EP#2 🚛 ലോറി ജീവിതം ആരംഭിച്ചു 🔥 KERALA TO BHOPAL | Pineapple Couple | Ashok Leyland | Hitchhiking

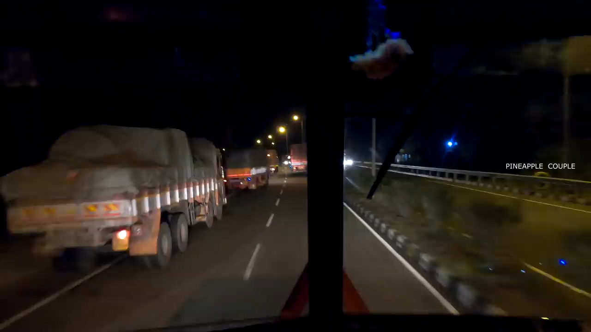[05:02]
അപ്പൊ നമ്മളിത് വാളയാറെത്തി ആർ ടി ഒ ചെക്ക് പോസ്റ്റിന്റെ അവിടെ എത്തിയിട്ട്
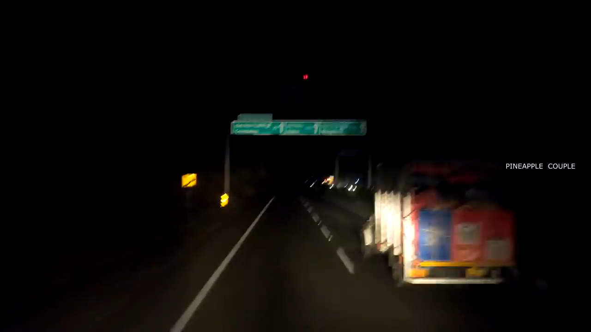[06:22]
അതാണ് അപ്പൊ നമ്മൾ ആദ്യത്തെ നമ്മുടെ സംസ്ഥാന അതിർത്തി കടന്നു കേട്ടോ ഈ വണ്ടികൾ നിർത്തിയിടുന്ന സ്ഥലമാട്ടോ നമ്മുടെ തമിഴ്നാടിന്റെ ആർ ടി ഒ ഓഫീസ്
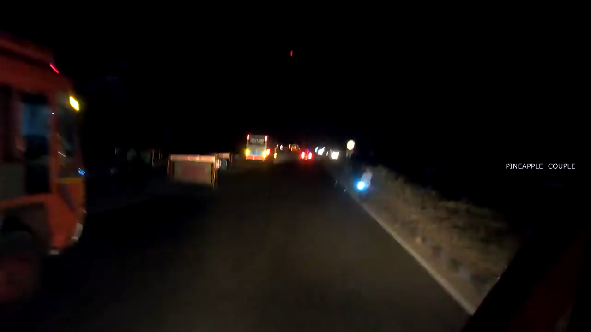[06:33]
ഇവിടെ ഉണ്ടല്ലോ ഇവിടെ ചെറിയൊരു കൈക്കൂലി ഉണ്ട്